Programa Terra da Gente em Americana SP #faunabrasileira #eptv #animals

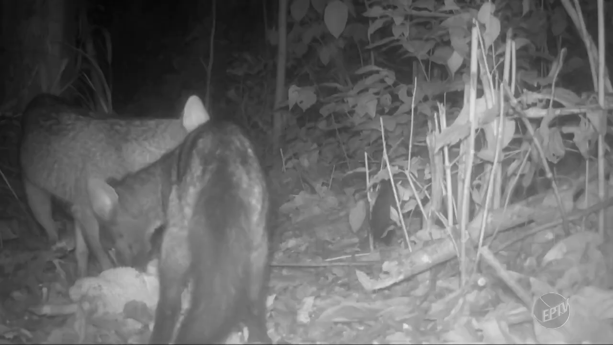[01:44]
e uma família de cachorro-do-mato que de repente é intimidada por um tatu.
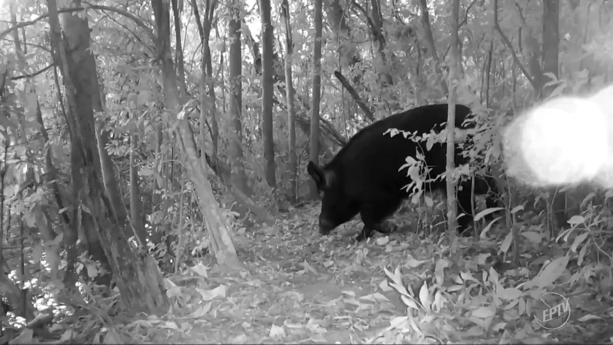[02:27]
E até o java-porco. A espécie invasora foi flagrada pela câmera. Mas será que tem algum registro favorito? A onça parda.
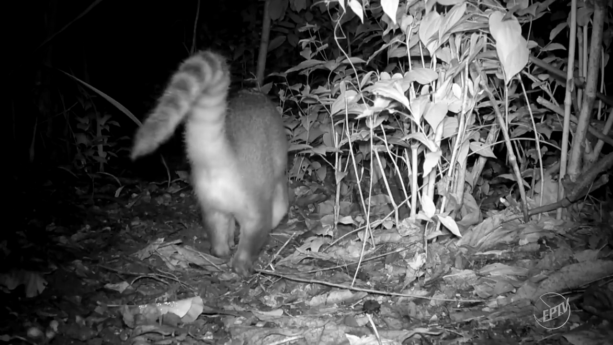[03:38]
E ele não está sozinho nessa jornada.
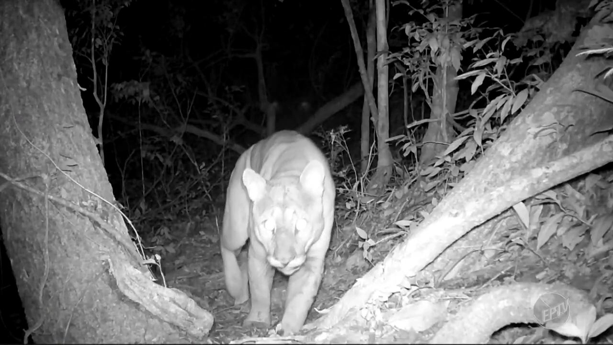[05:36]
Seja de dia ou de noite, aqui esse predador não tem hora para dar o ar da graça.
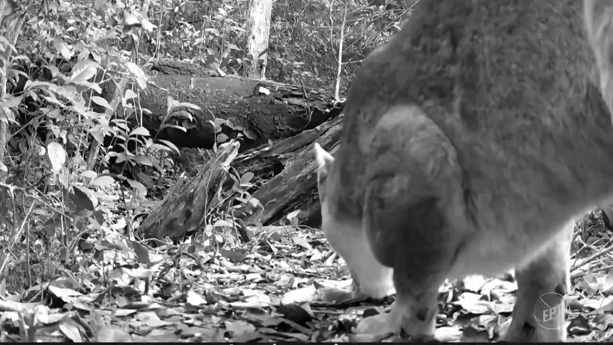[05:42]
Com as imagens, eles identificaram que tem pelo menos três onças pardas diferentes nessa área. E elas sabem que eles estão por aqui.
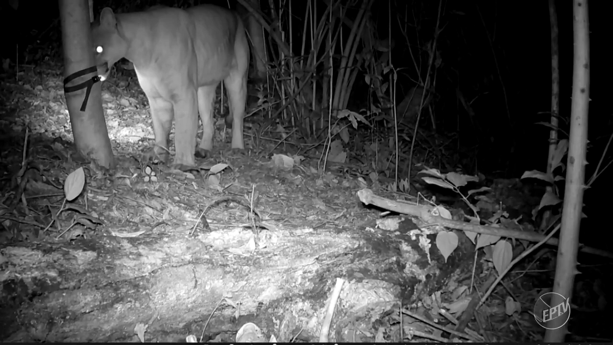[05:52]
Nessa cena, o predador fareja um dos equipamentos.
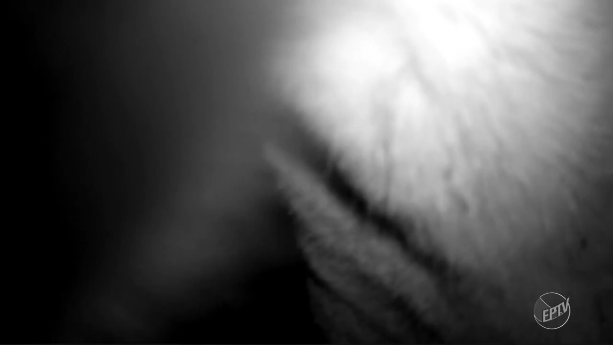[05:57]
De outro ângulo, dá até para ouvir a respiração do felino.
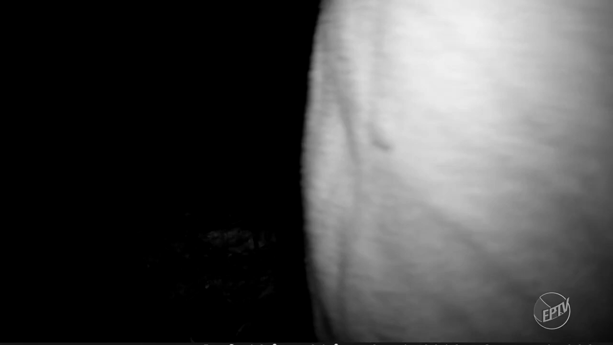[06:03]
Se eles já tinham carinho por essa mata, depois dessas atividades, o sentimento de respeito só aumentou.